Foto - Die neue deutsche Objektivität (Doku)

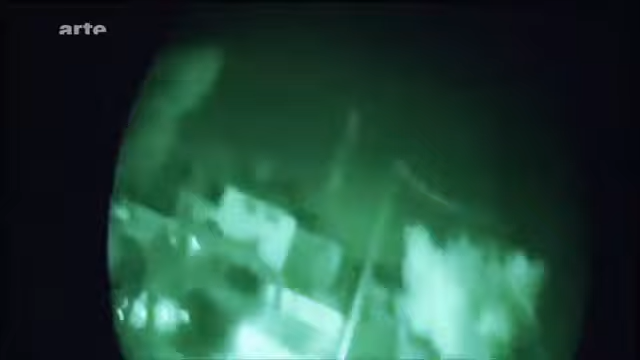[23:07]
Die Bilder über den ersten Golfkrieg, die ununterbrochen auf allen Fernsehkanälen ausgestrahlt werden,
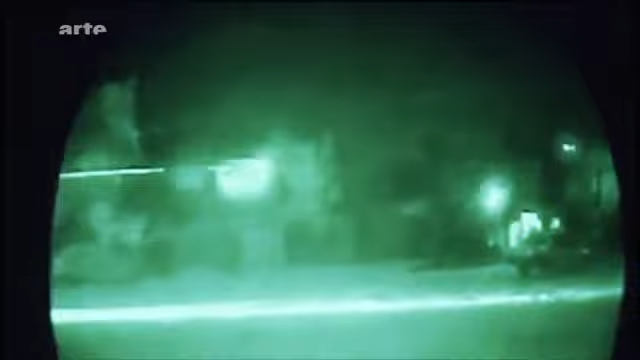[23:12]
zeigen Bilder von nächtlichen Kämpfen mit Nachtsichtgeräten aufgenommen.
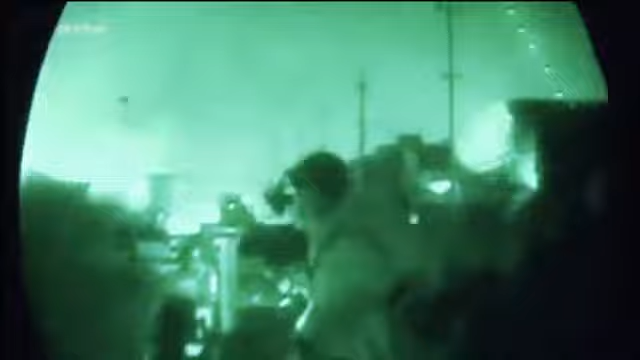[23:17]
Sie ermöglichen den amerikanischen Soldaten im Dunkeln zu sehen.
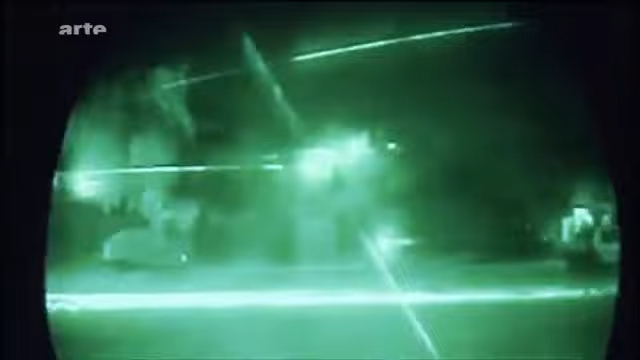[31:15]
zeigen Bilder von nächtlichen Kämpfen mit Nachtsichtgeräten aufgenommen.